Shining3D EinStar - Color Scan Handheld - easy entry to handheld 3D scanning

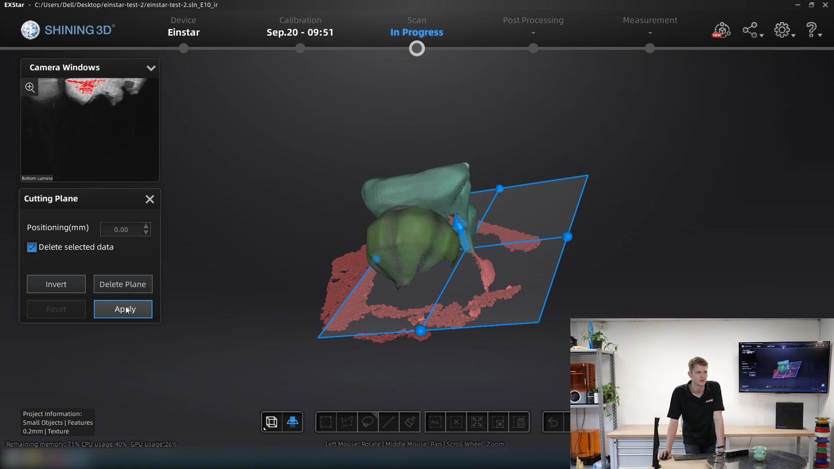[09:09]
I'm going to click the apply button. So, all of that unwanted data is deleted.
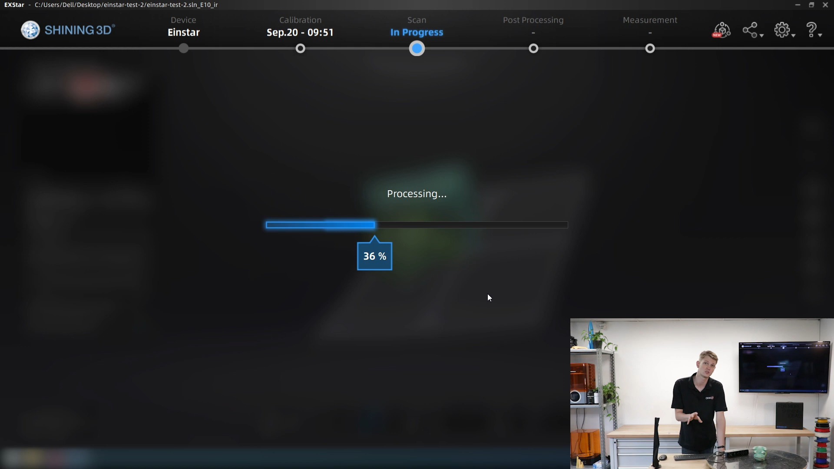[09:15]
Now we just have to align my bottom and my top half. And then we're done with this print.
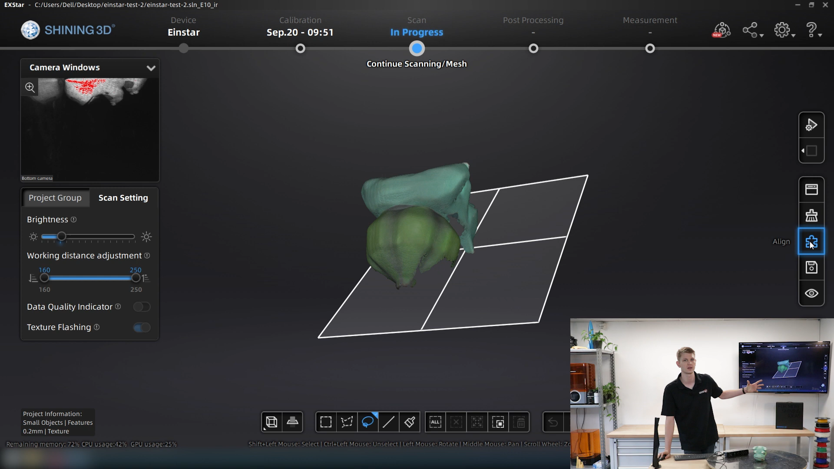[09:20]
So, now I'm going to click the align button on the right hand side of the screen that is now available. And then create project one in window one.
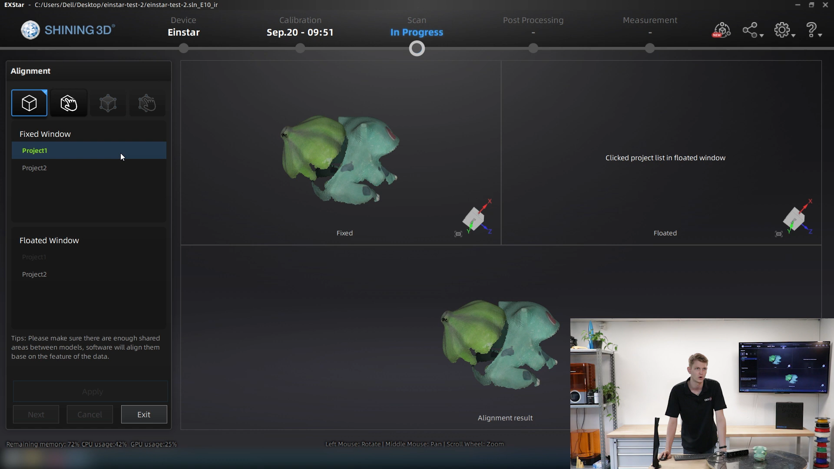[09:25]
Project two in window two. And I am just going to try and use the feature auto align. So, I'm going to click apply. And see whether the software is good enough to align these two models now with the features that I've scanned. And voila, it managed almost immediately.
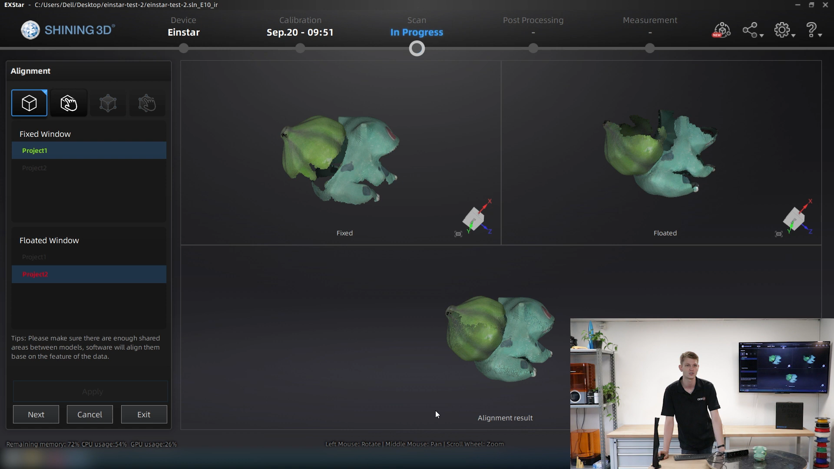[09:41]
That was a very quick one. And this is now my combined model. Obviously, it does still have some holes. For example, I didn't scan the inside of the mouth because that's A, very difficult to get to.